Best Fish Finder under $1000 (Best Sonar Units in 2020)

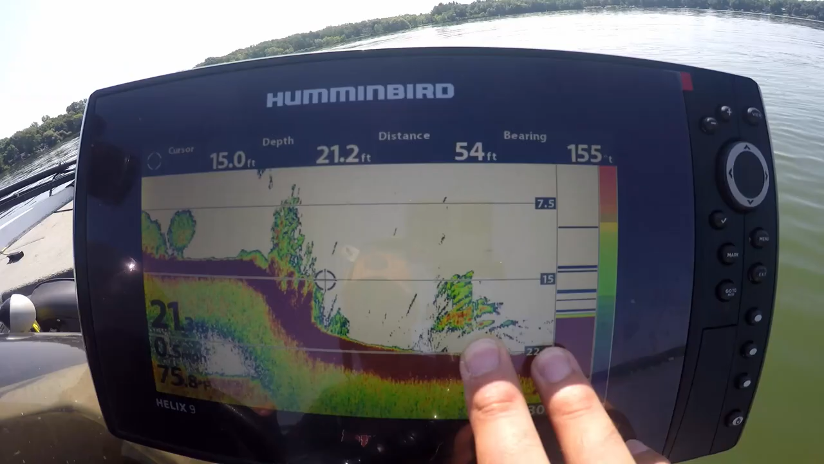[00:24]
2d or traditional sonar system these color palettes are great to determine the size of the object or the fish that is directly underneath your boat some
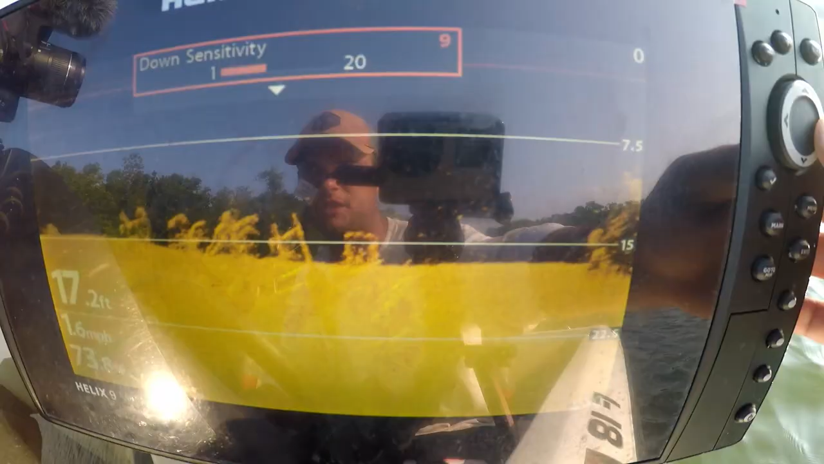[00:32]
On screen: depth 17.2 ft, speed 1.6 mph
sort of down looking sonar like down imaging down scan or down view depending on the manufacturer they call it different
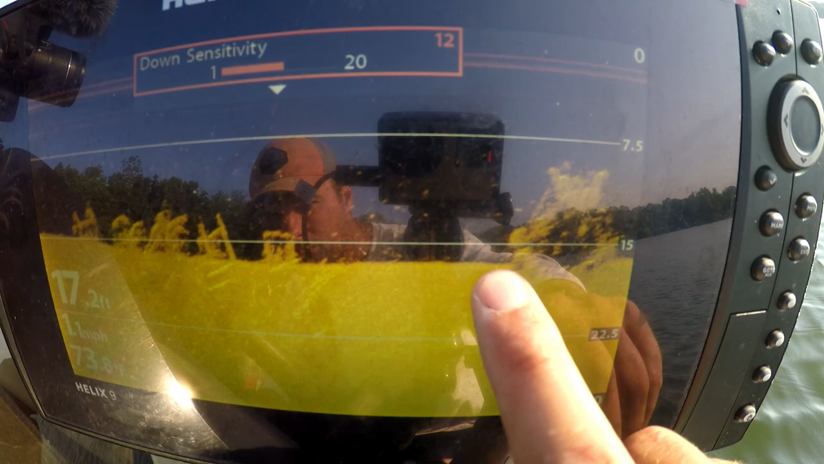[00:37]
On screen: depth 17.2 ft
things some sort of side looking sonar side imaging side scan or side view and the down
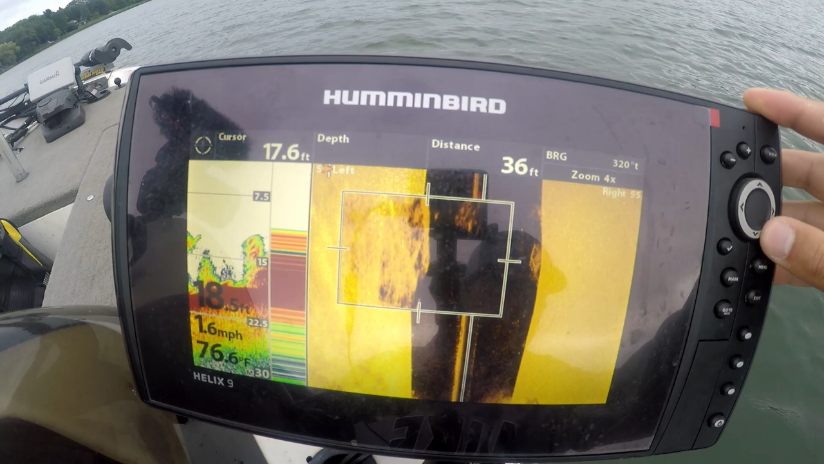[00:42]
On screen: depth 18.5 ft, speed 1.6 mph
looking or the side looking sonar I do expect to have some sort of megahertz frequency being beamed out from the transducer that megahertz frequency or mega imaging technology
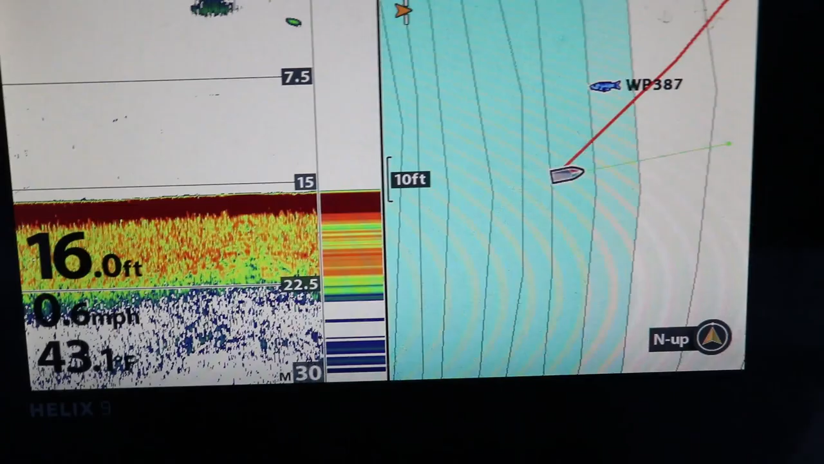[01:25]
On screen: depth 16.0 ft, water 43.1°F
lake contours if I'm traveling if I'm going to different lakes or the lakes in my local area or rivers in
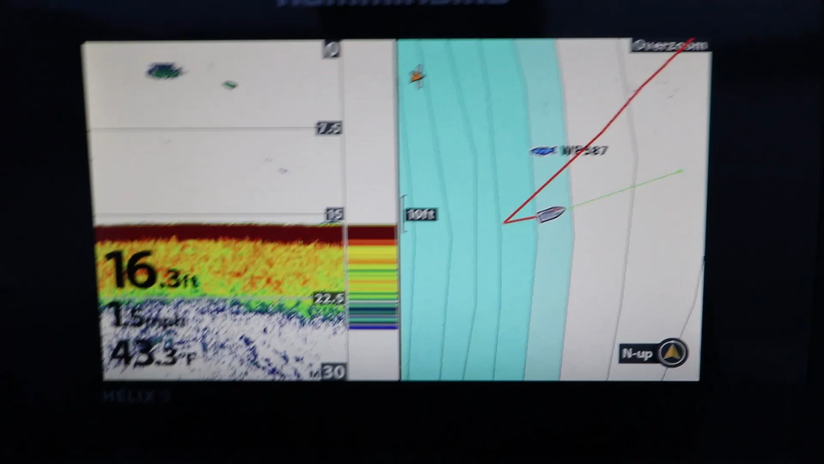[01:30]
my local area aren't in the base maps provided by the manufacturer now the next few things are not hardcore requirements but I do
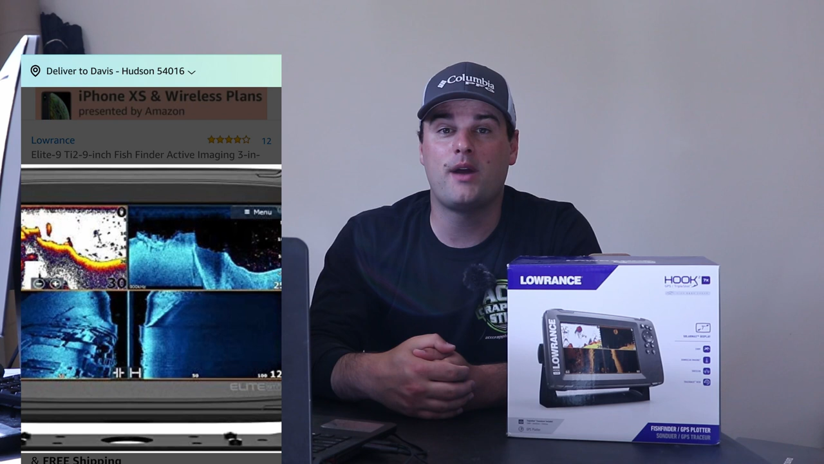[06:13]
Lowrance is regarded as one of the most user-friendly sonar units so this is your first time buying a sonar unit and you're specifically using it for 2d down scan or side scan technology which
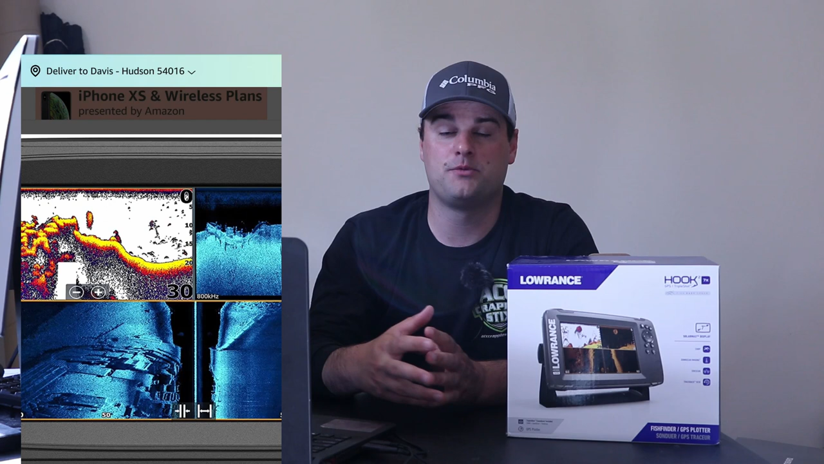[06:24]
looks below your boat and to the left and right of your boat and you're not trying to pair it up with a trolling motor or some sort of forward-looking transducer or an accessory transducer Lowrance is probably a pretty good option for you it's very simplistic in their setup
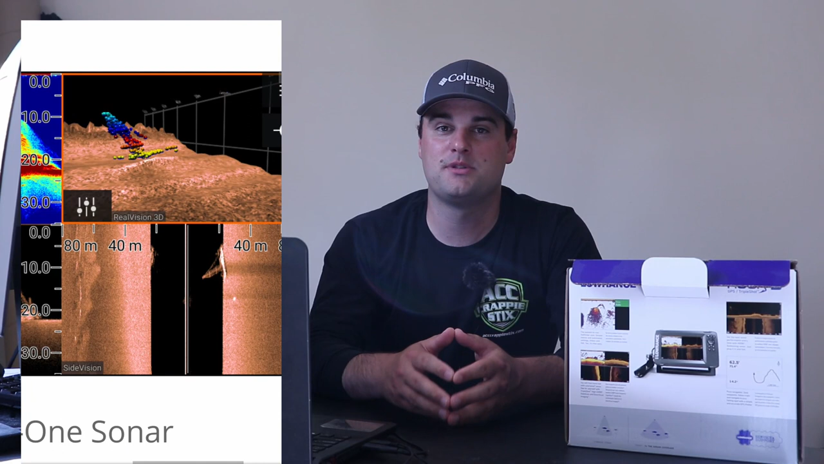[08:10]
terms as side imaging down imaging Raymarine uses vision as its term
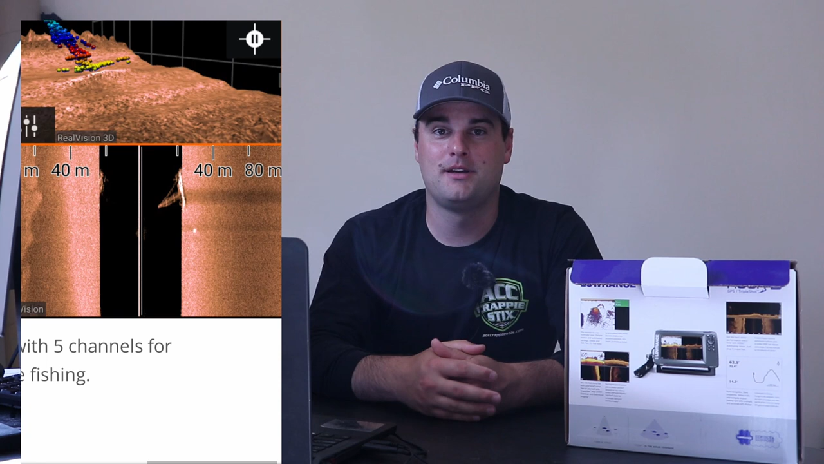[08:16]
for down vision and side vision now this unit does come with the Navionics Plus
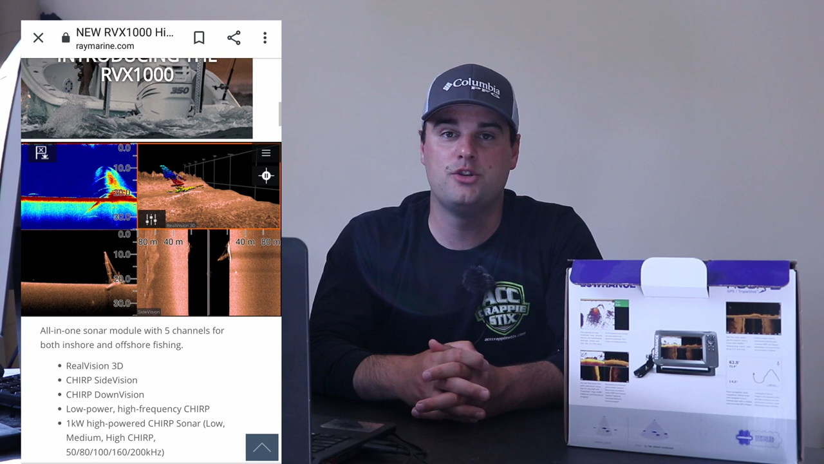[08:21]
US Canada chip built into the GPS mapping system now what sets it apart from pretty much every single sonar that I've mentioned around this thousand dollar mark is the 3D imaging
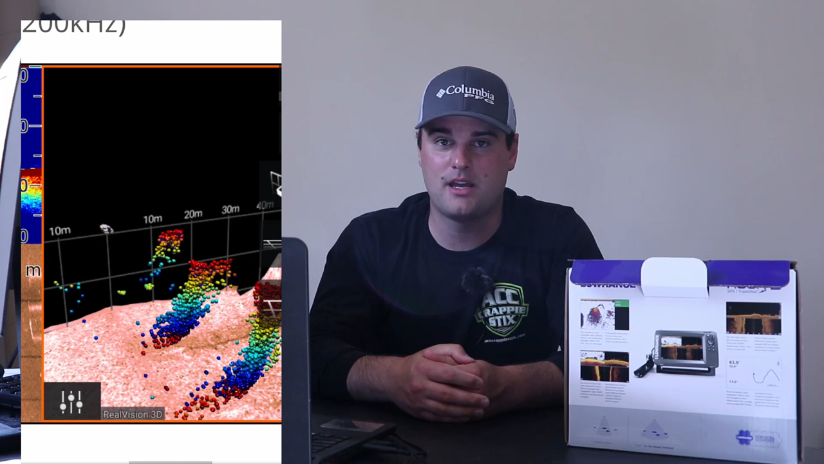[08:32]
that Raymarine has in its tech now I personally never use this 3D imaging system but for around a thousand dollars this comes in at 1049 dollars if this is something that you're interested in